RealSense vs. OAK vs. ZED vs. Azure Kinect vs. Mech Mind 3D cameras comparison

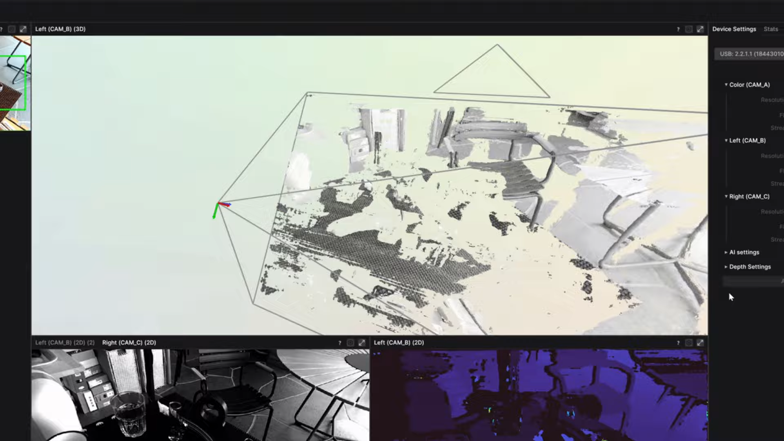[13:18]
Maybe it's some problem with algorithm.
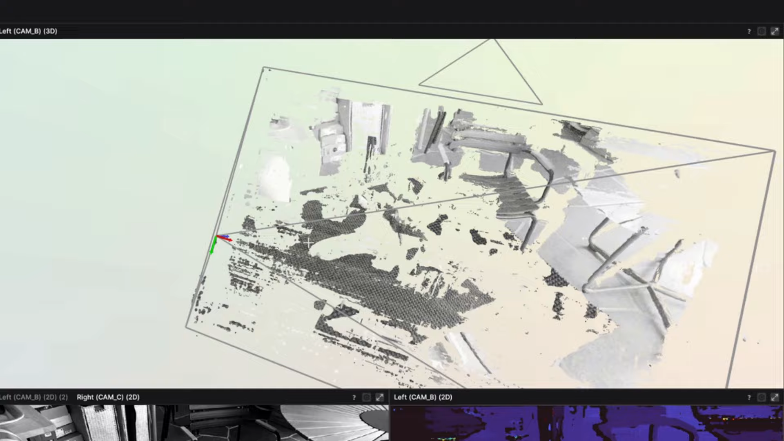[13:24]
But as you can see, it's unstable in this specific case. And probably it's a little bit more unstable than the RealSense camera.
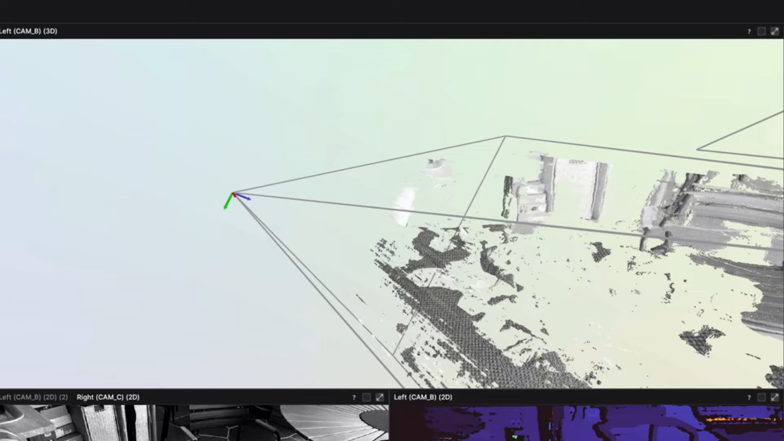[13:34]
And for the second scenes, as you can see, it's worked better than OAK-D light.
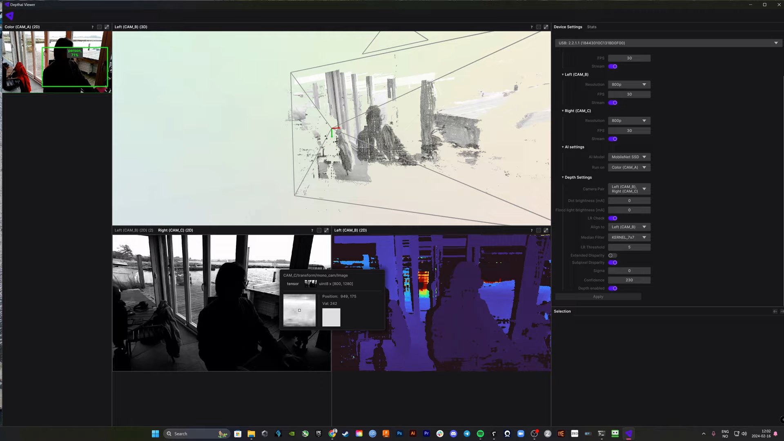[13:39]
And this is, of course, because of the active illumination.
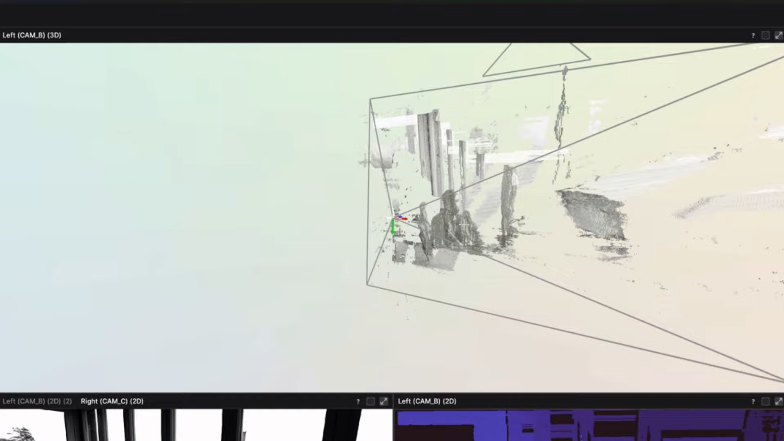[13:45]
With active illumination, you can look through the dark objects much better. But for, like, far objects, it almost doesn't affect at all.
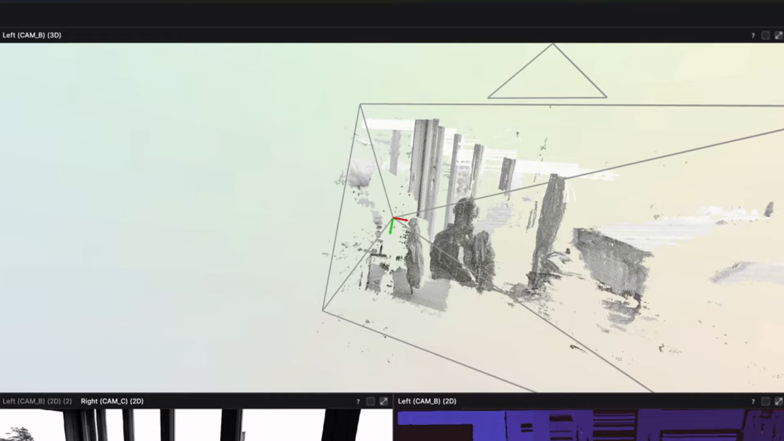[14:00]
Our next camera is Microsoft Azure Kinect.
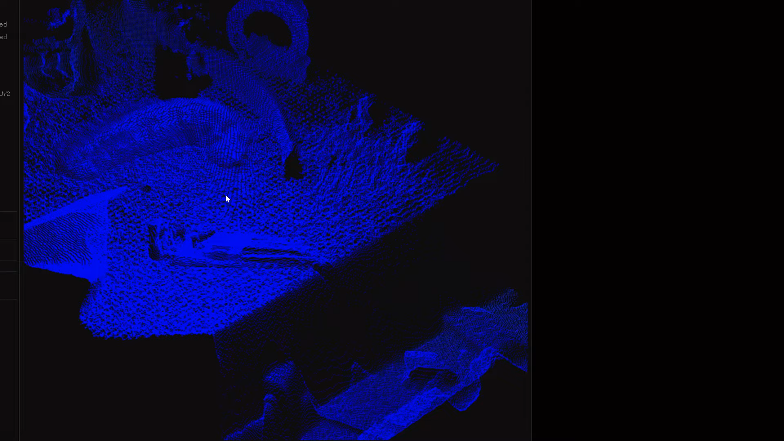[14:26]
you can even see that there is almost no holes in our background plane.
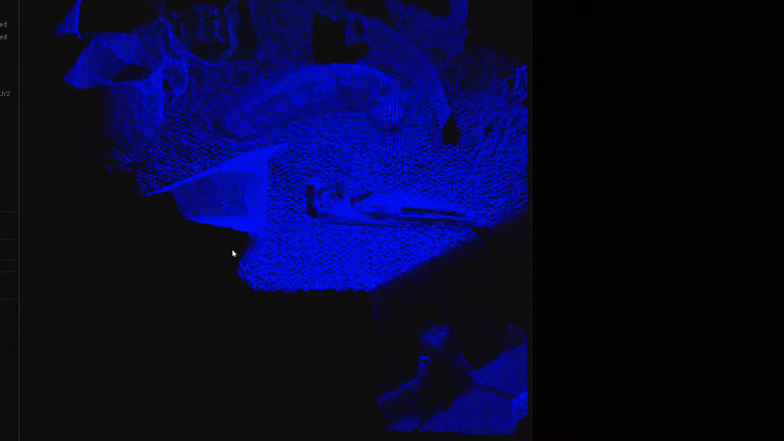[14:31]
There is almost all points on our airplane exist.
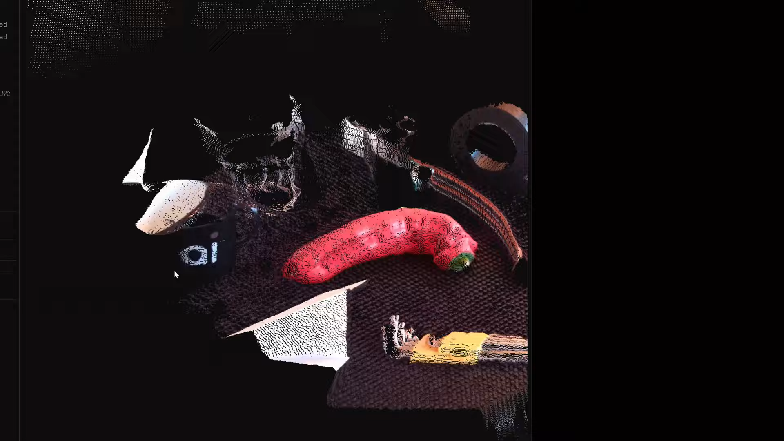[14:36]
And the image is much nicer.
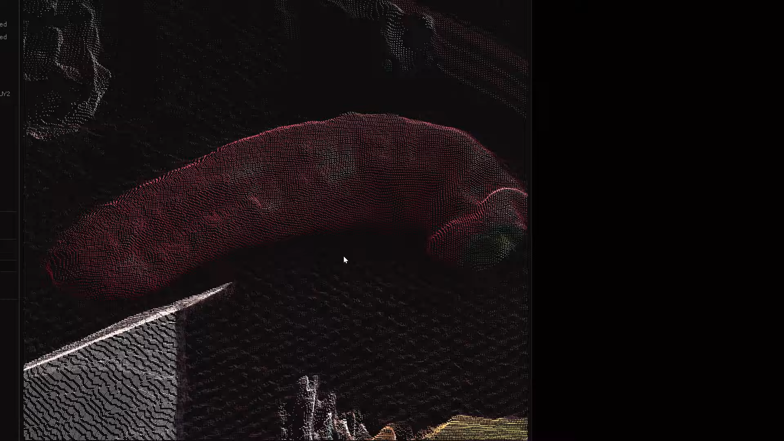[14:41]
But if you will look on some details,
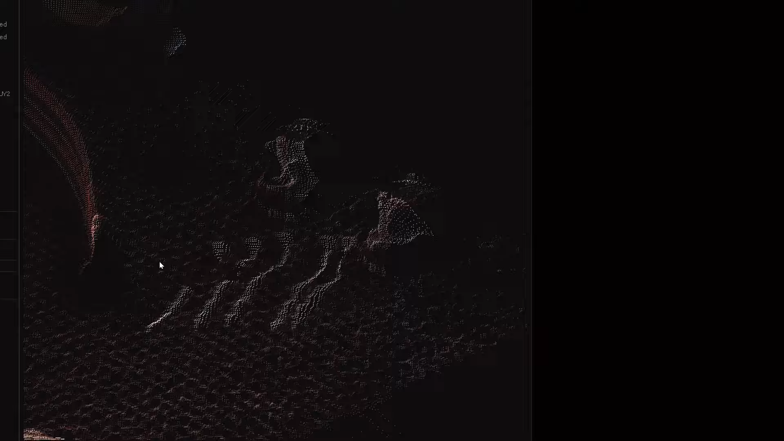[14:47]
you can see that these details sometimes they are flickering.
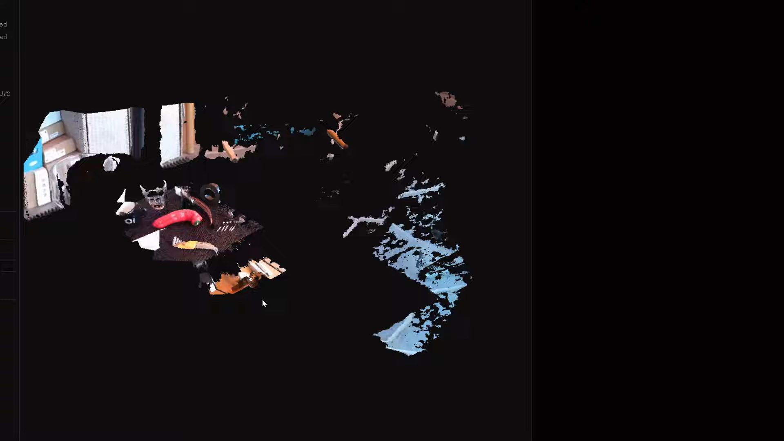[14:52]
And the image from this camera is a bit unstable.
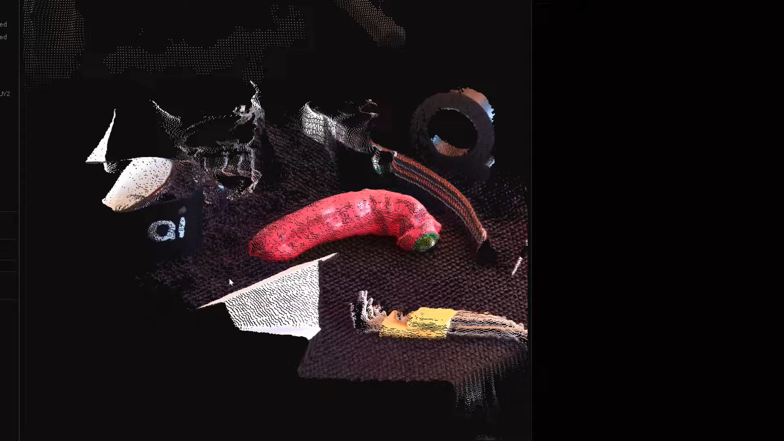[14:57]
So the main problem with this Azure
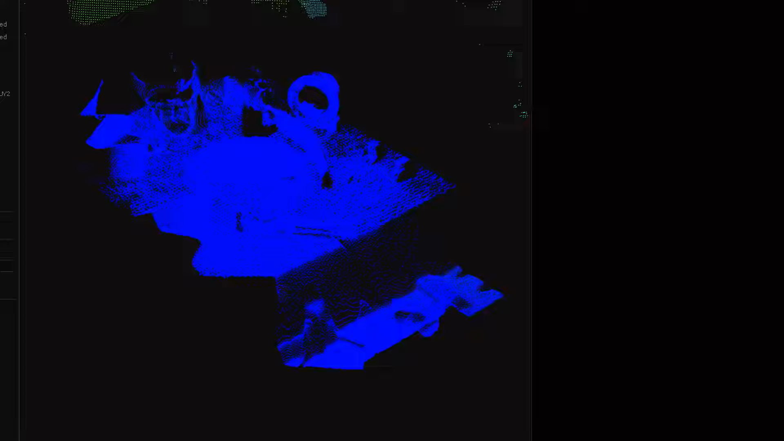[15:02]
camera is you sometimes you can't believe the answer of it,
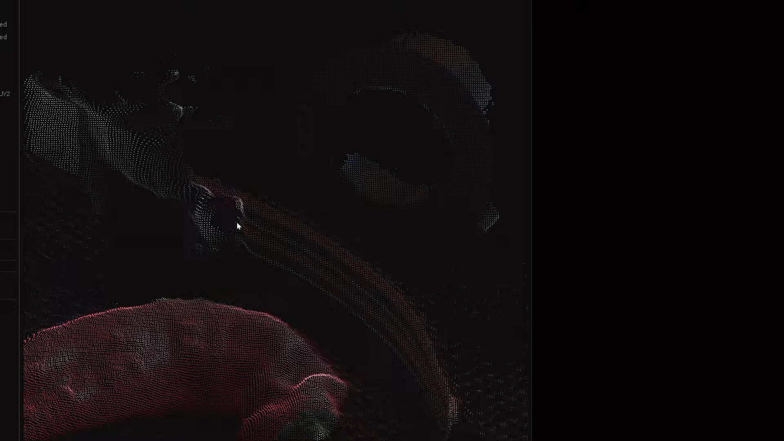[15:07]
but you don't know is it like point with correct answer or with not correct answer. But anyway,
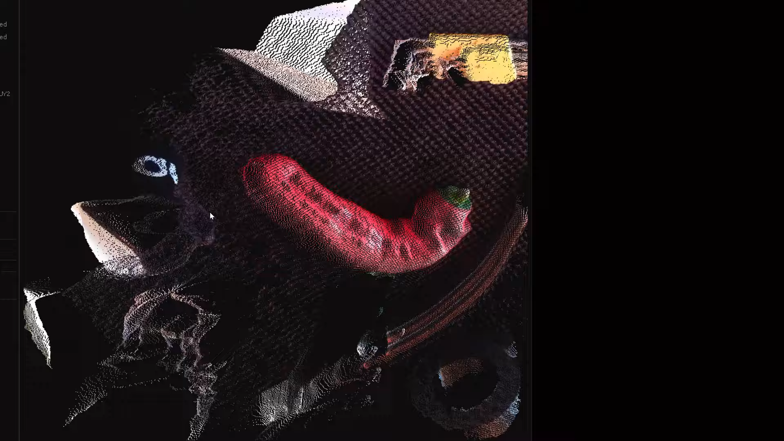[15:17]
for some tasks this camera is great and for some tasks we preferred RealSense camera.
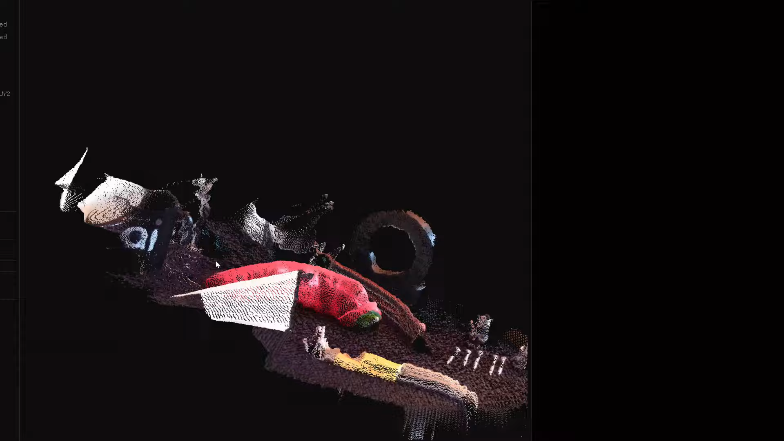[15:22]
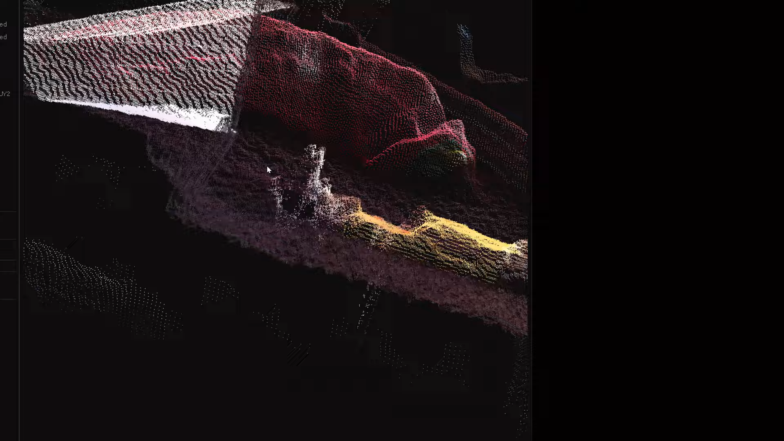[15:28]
And, of course, this camera is not ideal. You can observe that there is a lot of problems with dark objects,
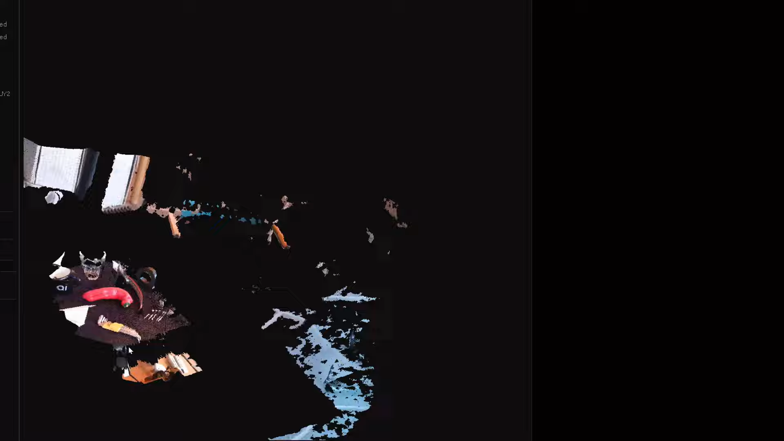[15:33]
dark objects, glasses are not exist and so on so on.
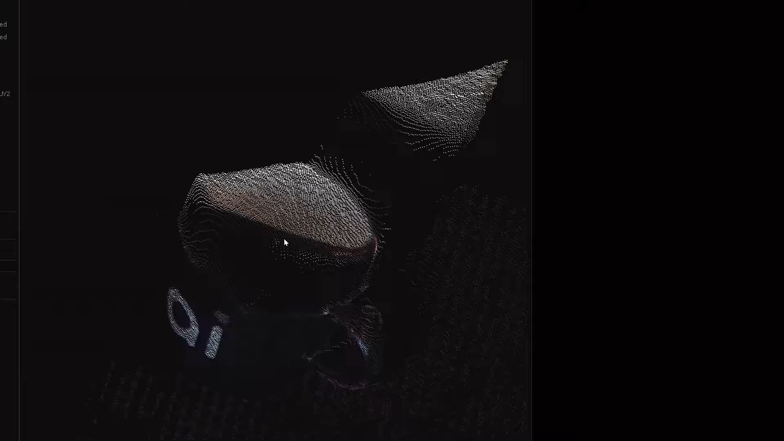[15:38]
But in general this camera is great.
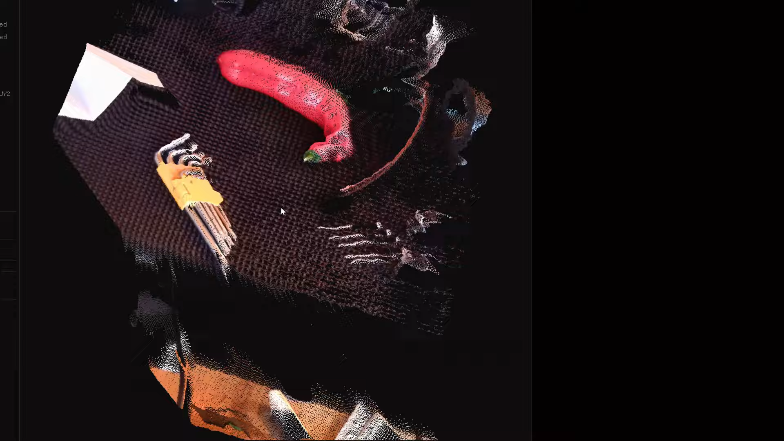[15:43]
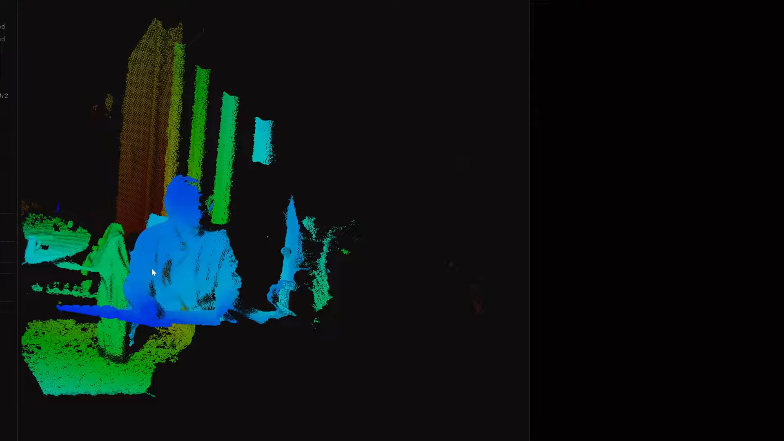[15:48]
And for our second camera position, you can see that the accuracy is pretty nice.
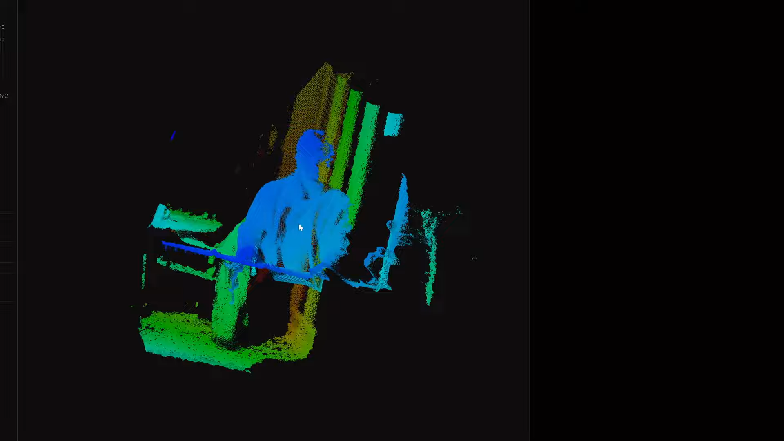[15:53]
There is no texture on windows,
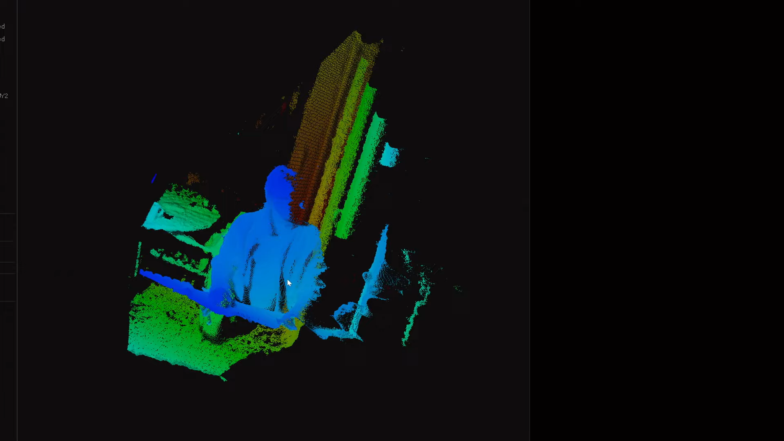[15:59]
but of course there is no texture behind windows, but it's pretty stable.
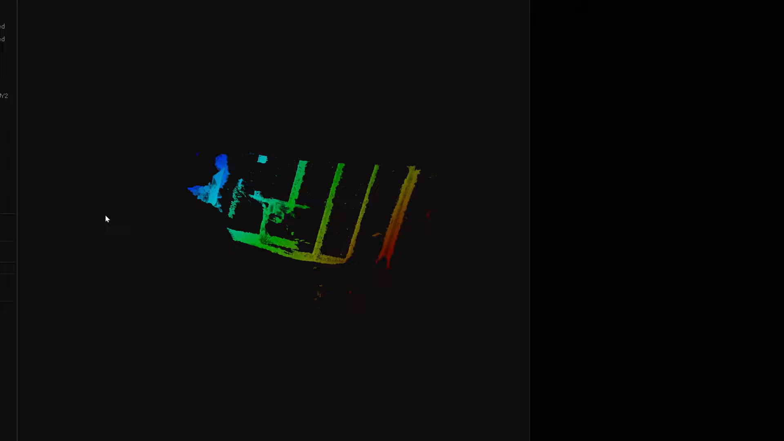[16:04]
Everything you can see here is better than for RealSense camera.
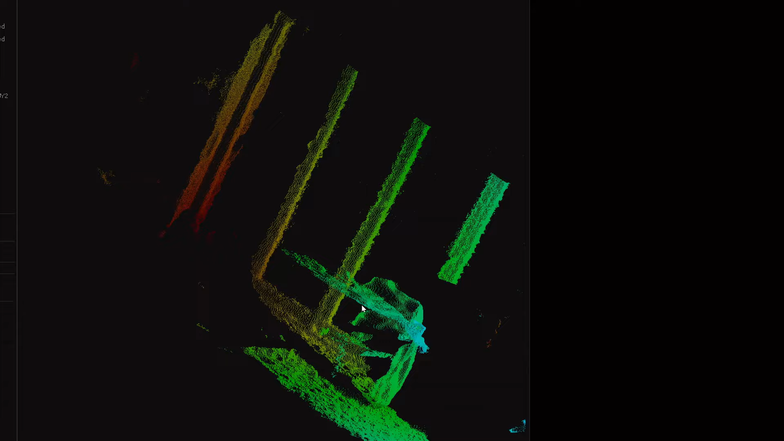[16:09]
And the only issue there is a lot of some noises
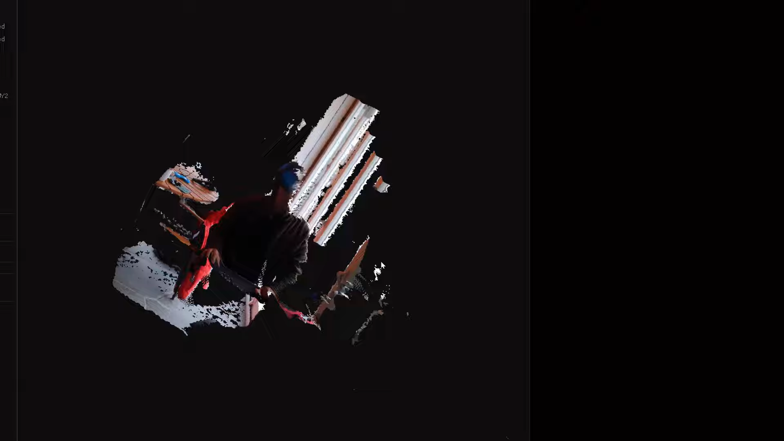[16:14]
behind the windows and so on.
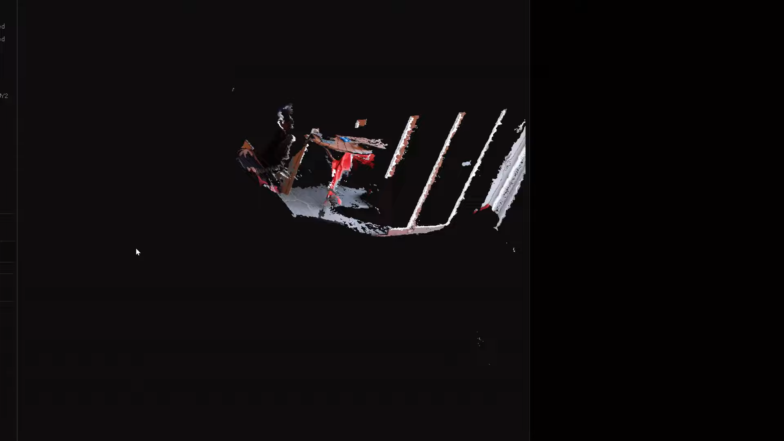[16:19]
But in my opinion, for these scenes camera definitely better than previous small cameras.